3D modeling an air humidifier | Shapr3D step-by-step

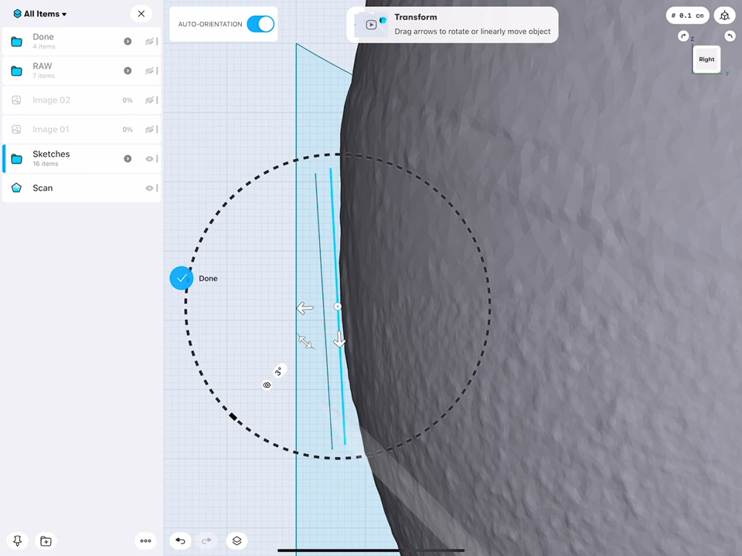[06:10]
And I try to rotate it so that it looks like the circle is kind of like perpendicular to this curve or surface.
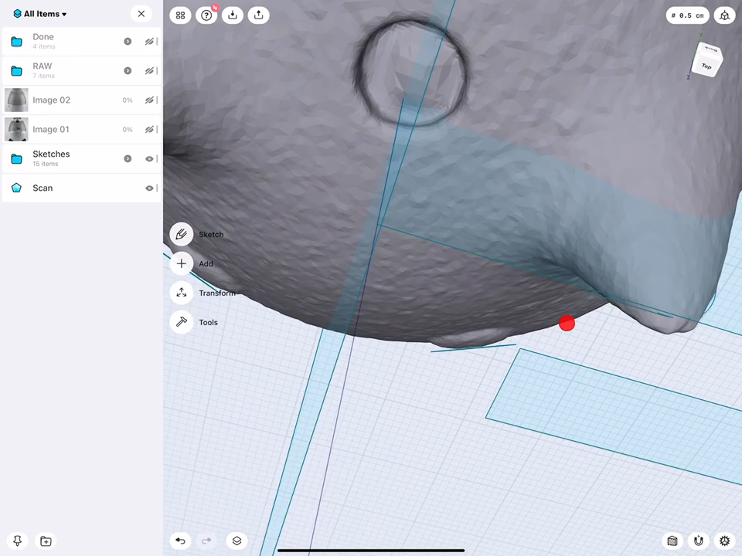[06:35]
it and moved the circles for the eyes into that position. Or for example, for the nose.
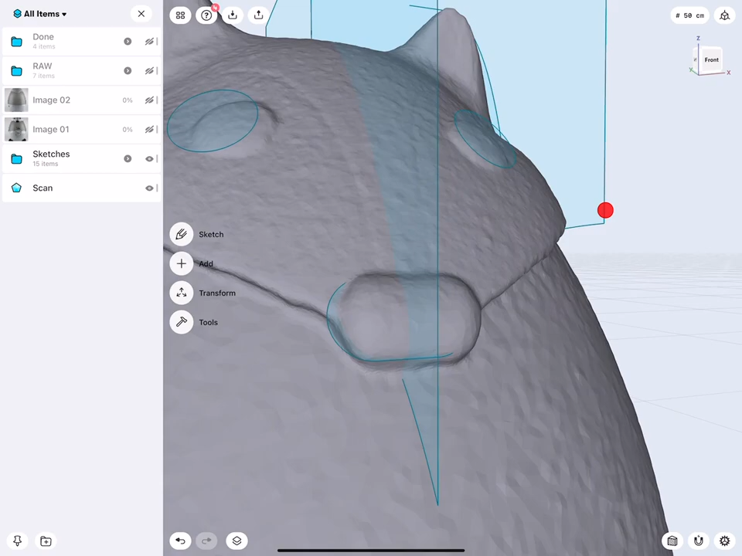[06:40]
For the nose, I look at the side.
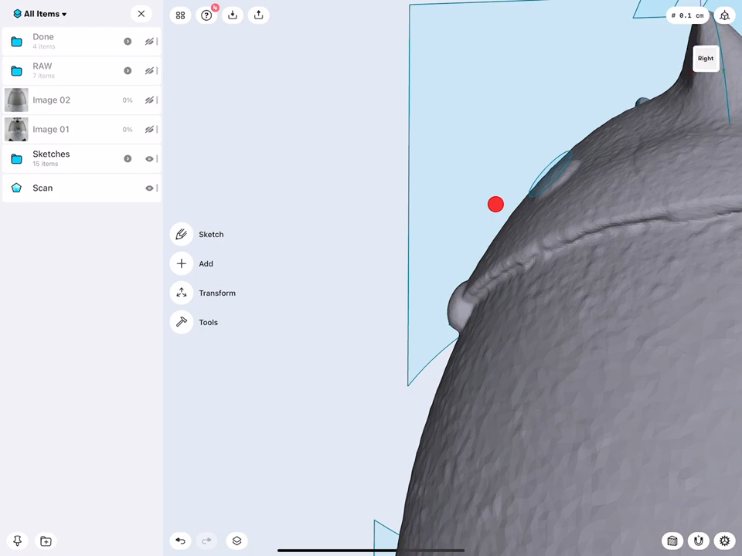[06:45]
Can this maybe be done via an ellipse from the front? Should this maybe be done via a rectangle and rounded edges?